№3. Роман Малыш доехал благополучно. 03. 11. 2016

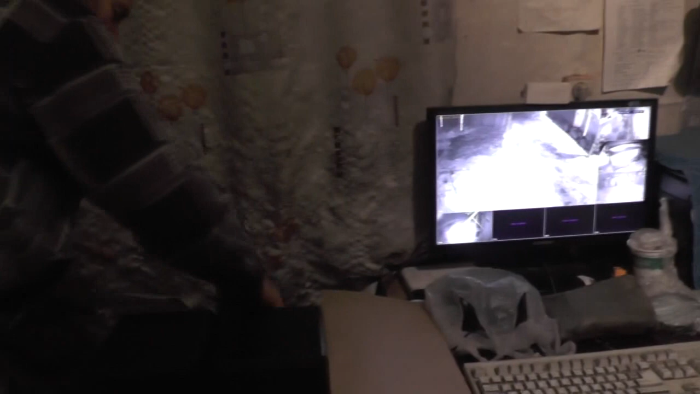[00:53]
Это брат один сделал. Это вот дверь, где заходили.
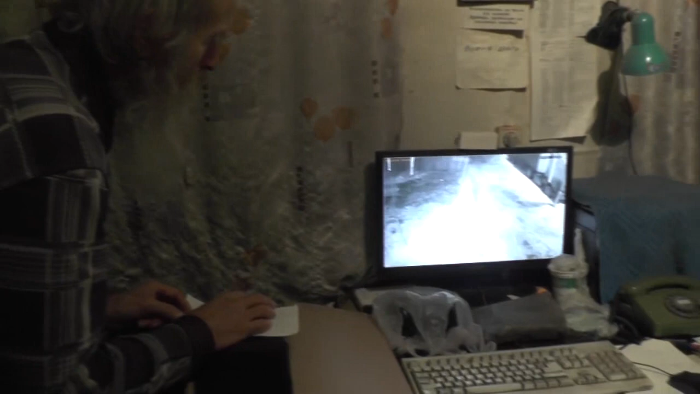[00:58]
На весь экран дать. Вот, теперь вышли. Ну, больше она не войдет.